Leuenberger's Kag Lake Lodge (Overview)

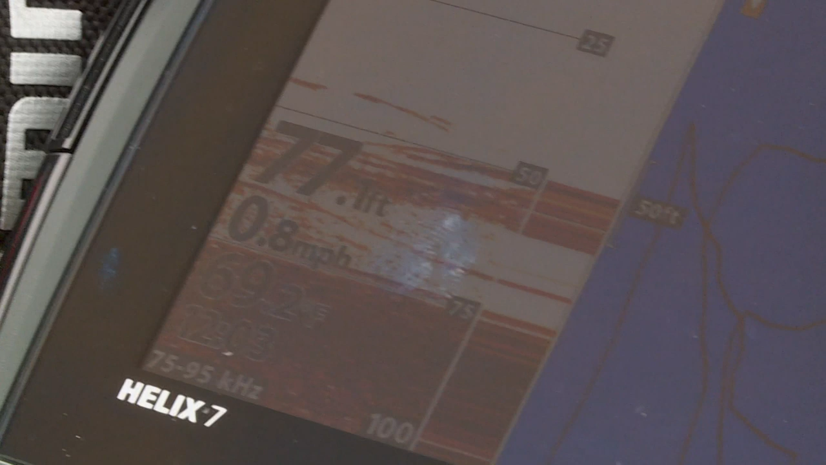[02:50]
On screen: speed 0.8 mph
And we started driving over the top of it. And when you look at the depth finder, you can see what's in this hole.
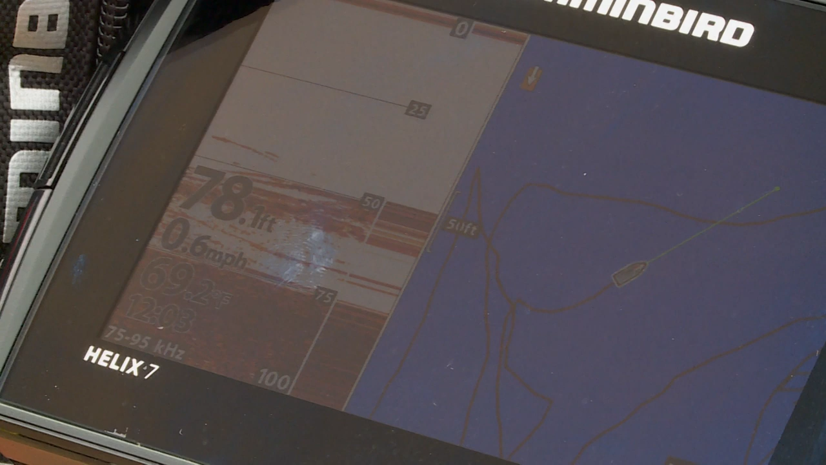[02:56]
On screen: speed 0.6 mph
It has a tremendous amount of forage, but not only forage, but piled up with alternate species.
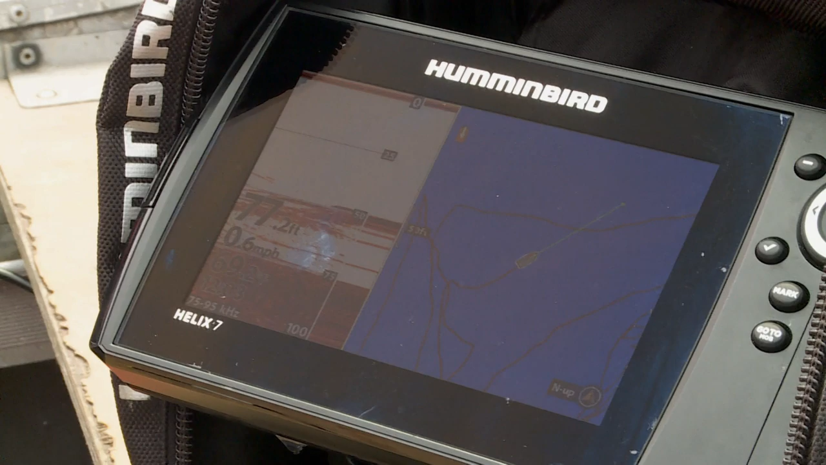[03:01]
We're just seeing lots of big hooks in here. And the interesting thing is, is in this type of situation, you don't really need a lot of complex gear to catch fish.
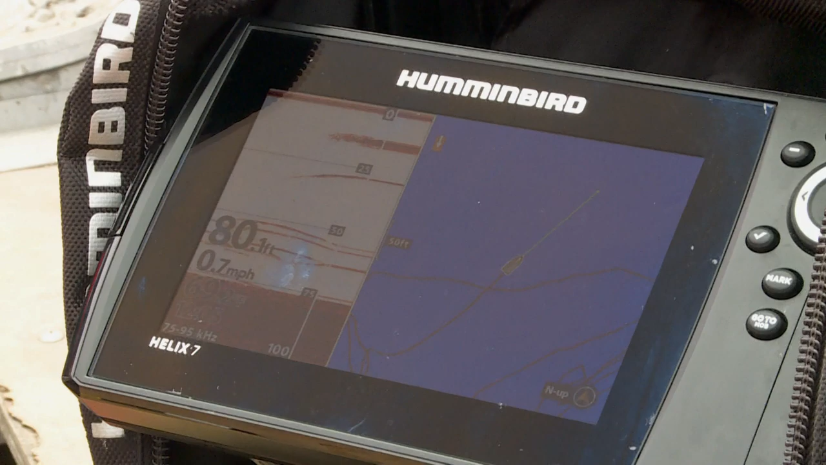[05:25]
On screen: speed 0.7 mph
We're not really dropping anywhere where we don't see fish.
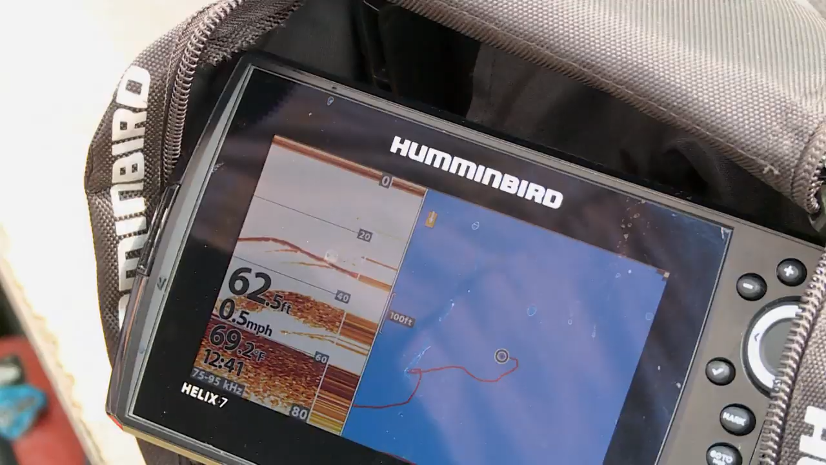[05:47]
On screen: depth 62.5 ft, water 69.2°F, speed 0.5 mph
The thing is, is those real high ones, those are the ones that are feeding. You notice that we're seeing a lot of fish that are,
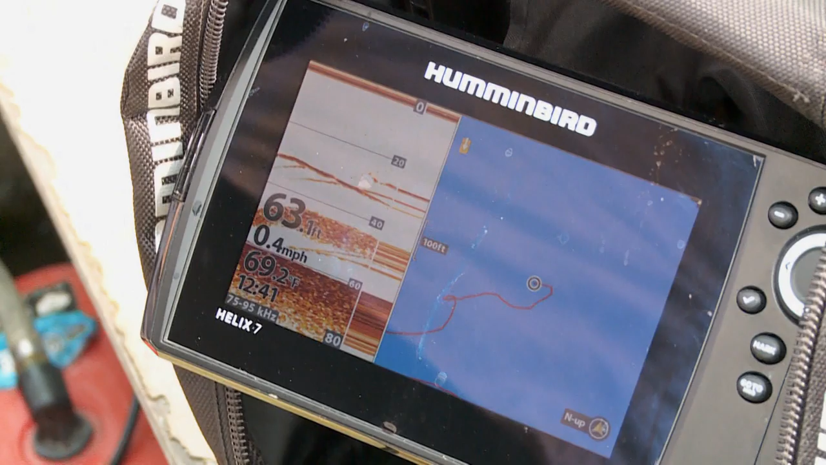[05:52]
On screen: water 69.2°F, speed 0.4 mph
you know, big fish really down deep in the water column. And most of the time in these really deep water basins, when those fish are really active, they'll actually come up pretty high in the water column.